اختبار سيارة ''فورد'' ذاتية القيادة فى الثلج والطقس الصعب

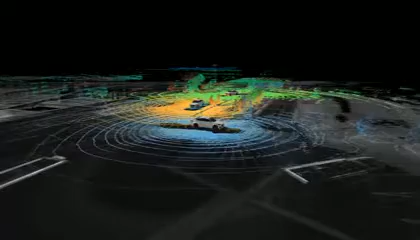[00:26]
And we feed that to these really powerful computers with algorithms that use all that information to do a lot of what if planning.